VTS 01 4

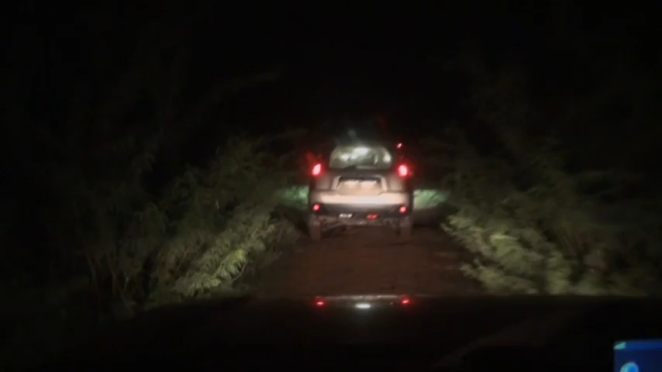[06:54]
sorry we're basically today learning to uh how to drive in a convoy how to not make a ride bumpy and to be ready for surprises on the road that is our learning for today